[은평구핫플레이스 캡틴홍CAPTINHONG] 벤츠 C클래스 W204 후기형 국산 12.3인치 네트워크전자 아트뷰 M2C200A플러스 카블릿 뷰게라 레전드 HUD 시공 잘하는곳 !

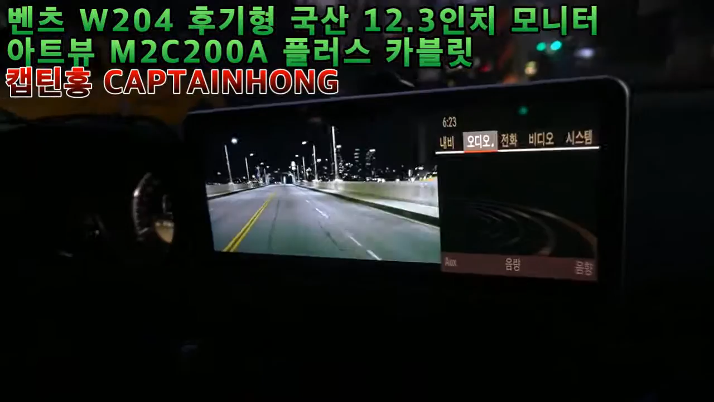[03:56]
여기 계기판이 있고 여기 원래 모니터 있었는데 그 모니터 자리에 지금 12.3인치 국산 모니터 시공해서 마무리한 건 아니구요. 테스트를 좀 진행하고 있어요.